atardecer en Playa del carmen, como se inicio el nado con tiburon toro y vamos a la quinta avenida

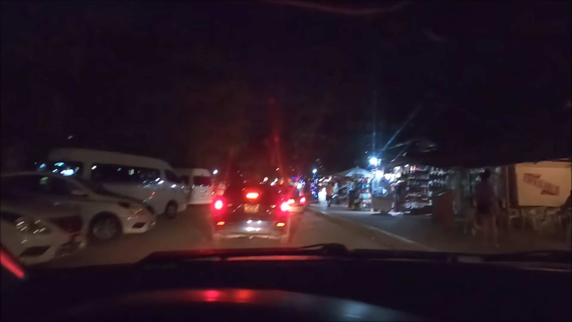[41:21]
Vamos a pasar al lado de la quinta.
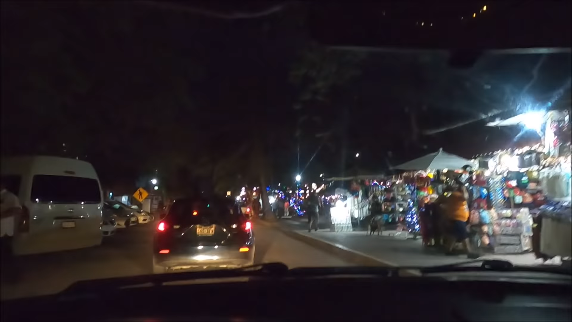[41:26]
Ya veis que estamos ya de noche prácticamente. Mira qué hora es, las 7.
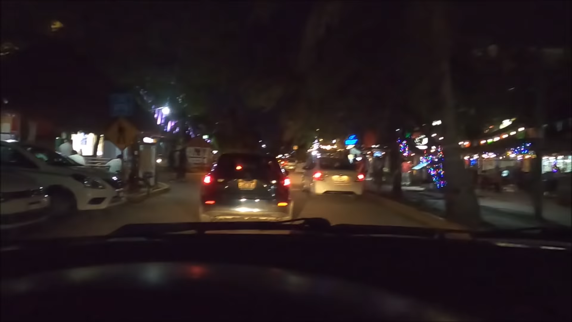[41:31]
Lo que voy a hacer es aparcar en el Walmart porque voy a comprar luego allí. Y desde el Walmart me voy a ir un poquito a la quinta avenida donde no suelo estar. ¿Veis? Esta es la parte de la quinta.
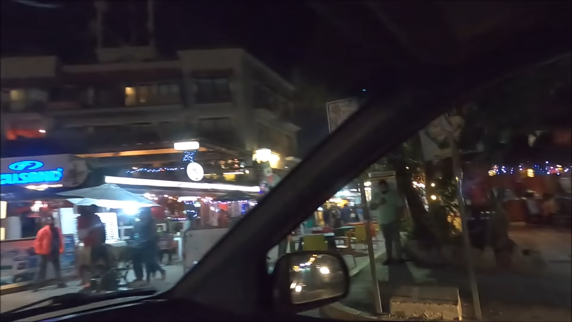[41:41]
Ahí está la zona que habitualmente voy andando por esa. Y ahí está la de la Quinta Alegría por esa zona.